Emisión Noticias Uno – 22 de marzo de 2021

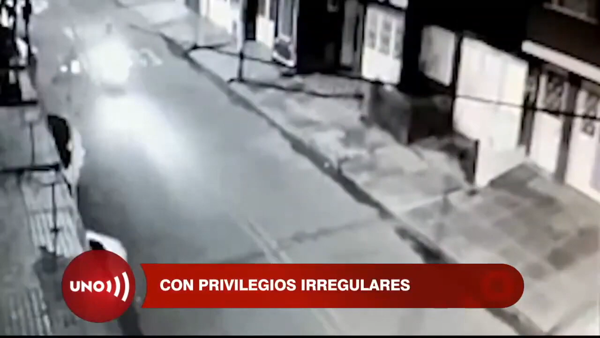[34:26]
aparece en escena esta vez a una velocidad más alta se pasa una señal de pare y dos reductores de velocidad